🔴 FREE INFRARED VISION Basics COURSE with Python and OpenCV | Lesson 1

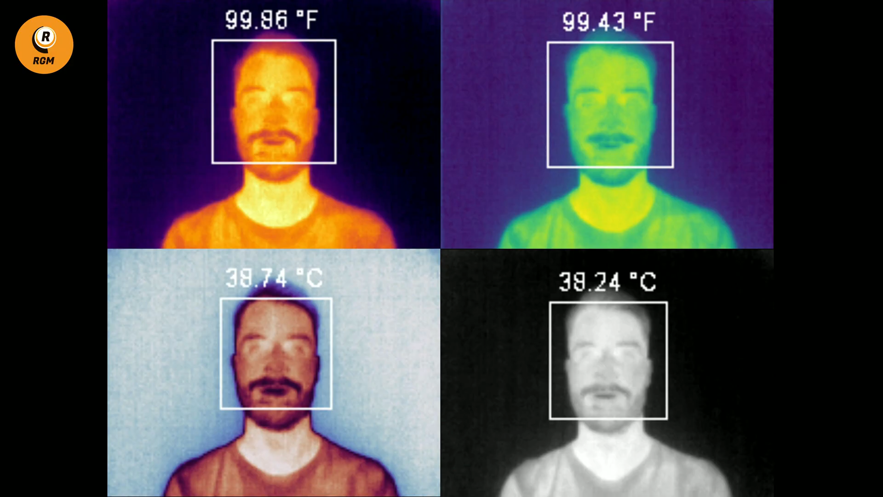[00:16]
or do you just want to understand the difference and know the technology behind these incredible images so you are very
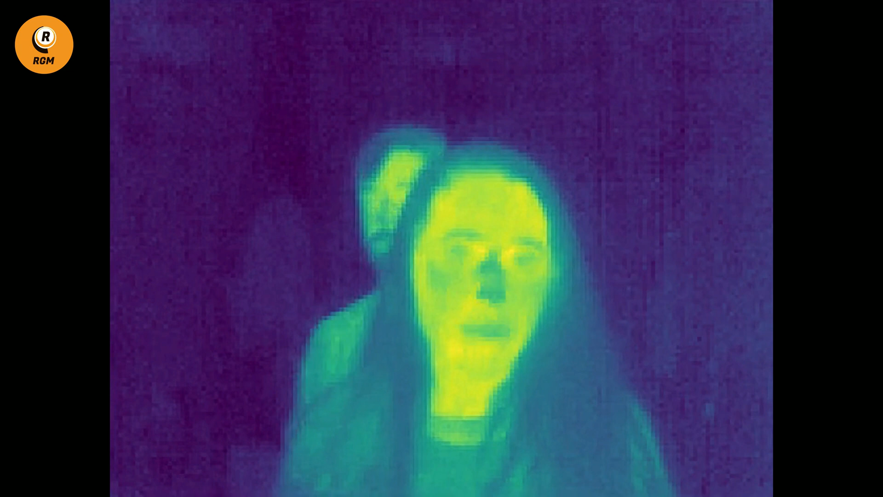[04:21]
giving us the capability to measure temperatures in this case if you want one of these devices
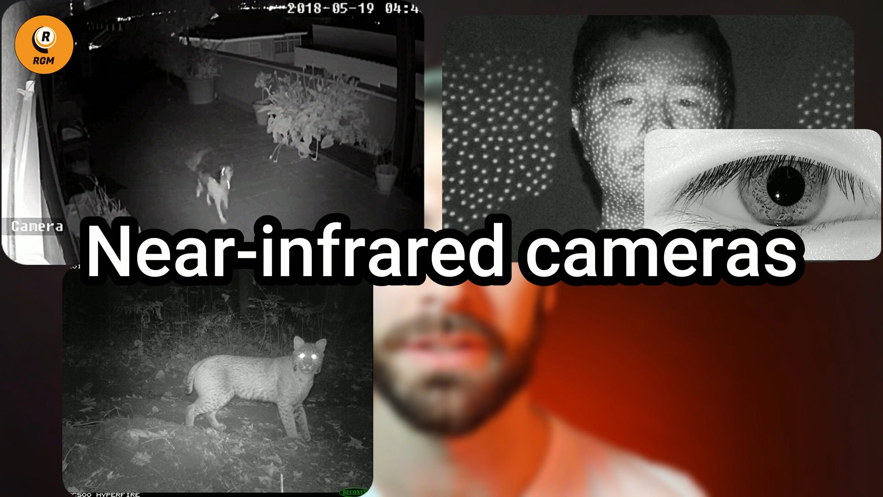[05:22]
surveillance and four hunting on the other hand thermal or middle fire infrared
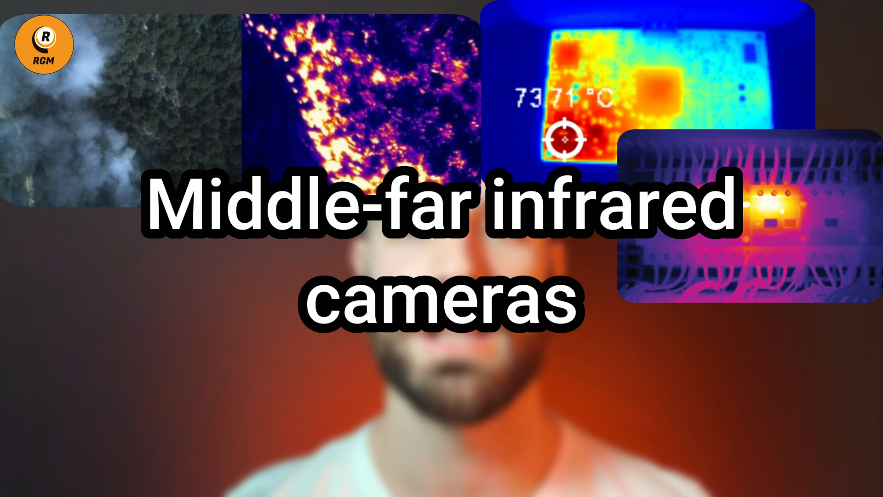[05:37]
heating systems or electronic devices three measure the temperature
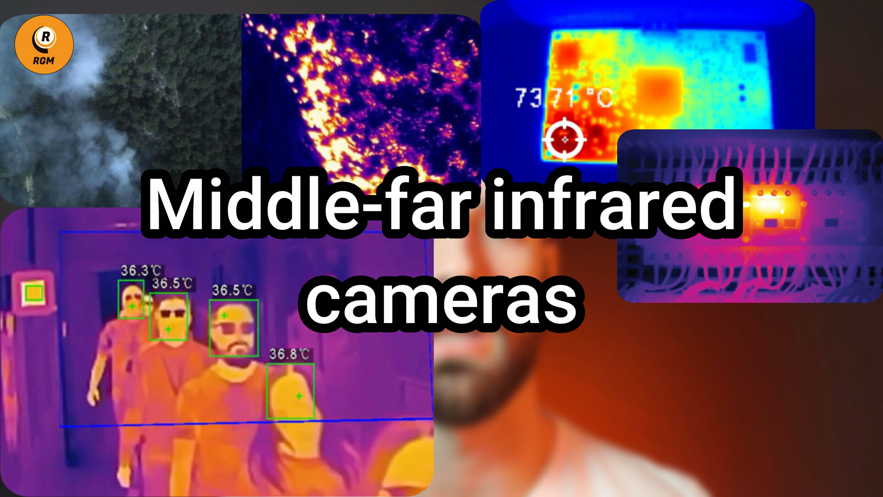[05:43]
in copied access controls and four unfortunately in my opinion